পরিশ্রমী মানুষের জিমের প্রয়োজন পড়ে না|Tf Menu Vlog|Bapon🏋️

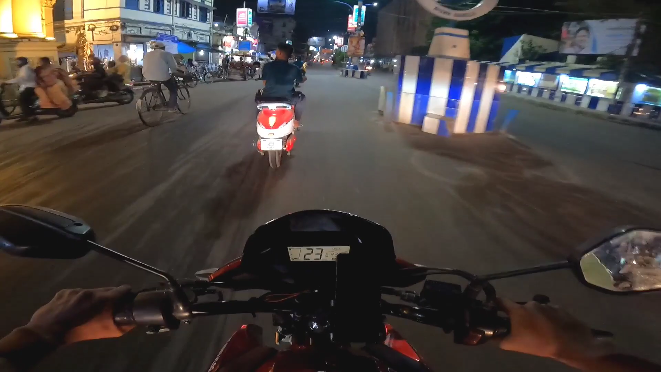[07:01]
চল চল, টপ স্পিড নে, 25-এর উপরে উঠবে না। ইনিশিয়াল পিক আপ তোর একটু ভালো থাকবে আমি জানি।
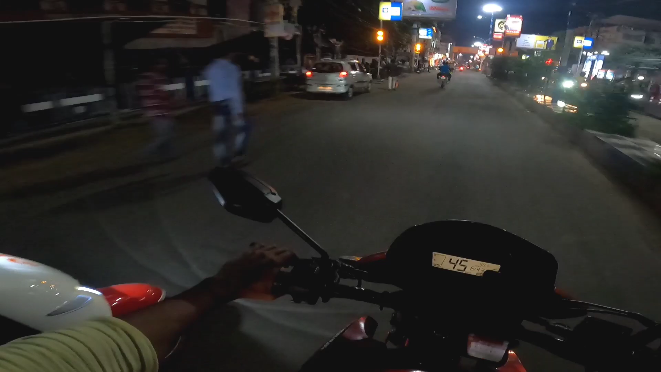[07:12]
রে মা, 25-এর নামে তো অনেক উঠছে। চিটিং চিটিং চিটিং করতা হ্যায় তু। এগুলো কিন্তু ঠিক হচ্ছে না, 25-এর উপরে উঠলে কিন্তু নাম্বার প্লেট বাধ্যতামূলক। বাত তো সহি হ্যায়, কিন্তু 40 উঠে যাচ্ছে।